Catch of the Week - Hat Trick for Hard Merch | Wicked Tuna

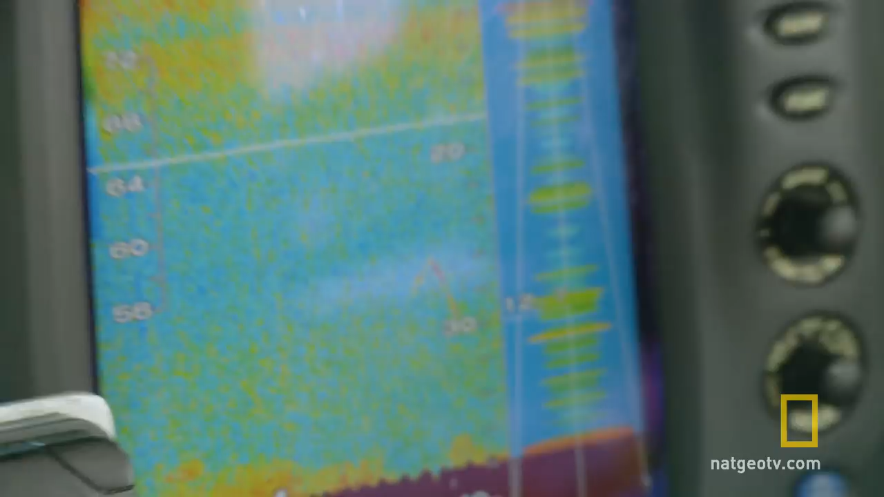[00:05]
We're marking! It's the beginning of week nine. This is my last week with my son Joe on the boat.